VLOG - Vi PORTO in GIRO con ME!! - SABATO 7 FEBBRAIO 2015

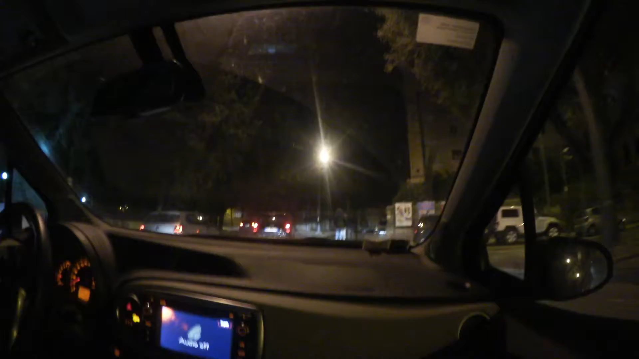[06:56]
Vi faccio vedere un po' il centro di Lecce di sera.
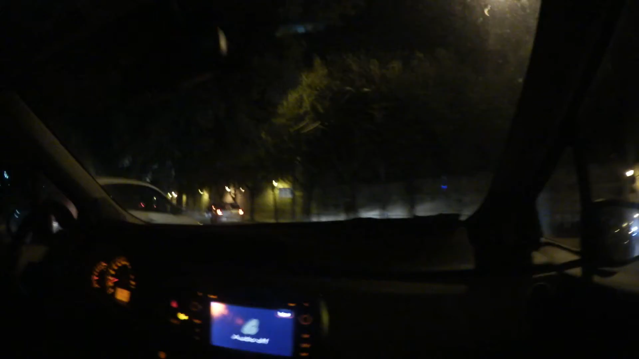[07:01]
Anche se adesso è mezzanotte e mezzo. Ma vabbè, tanto c'è sempre gente a quest'ora. Come potete vedere di fronte a me ci sono un sacco di macchine, quindi...